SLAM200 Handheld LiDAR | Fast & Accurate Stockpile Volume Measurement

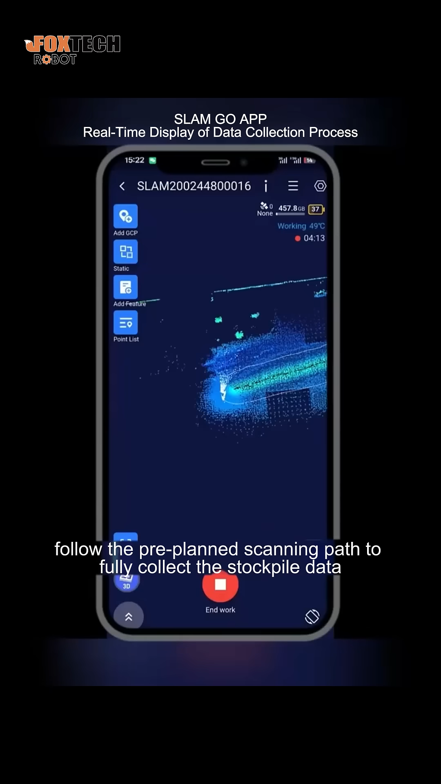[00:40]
During the acquisition process, the SLAM Go APP provides a real-time display of the data collection progress.